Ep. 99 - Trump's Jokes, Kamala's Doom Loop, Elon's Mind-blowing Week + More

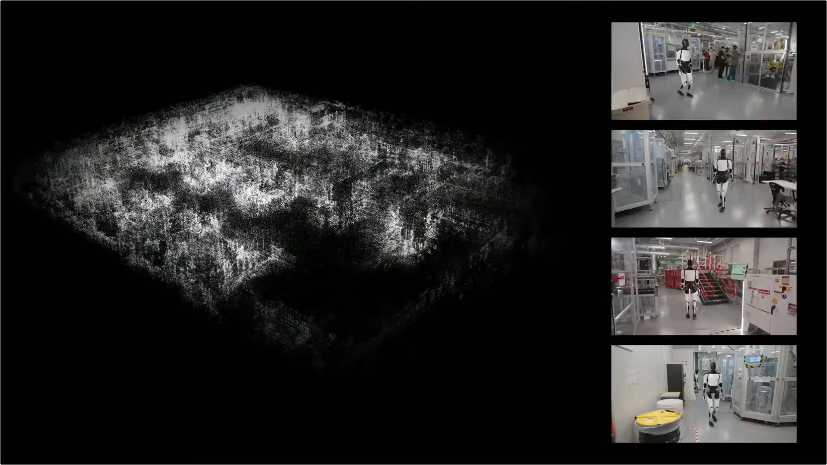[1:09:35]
And you notice like the little dots show the edges. Together, multiple bots build a shared understanding of their surroundings, which they can later tap into for navigation.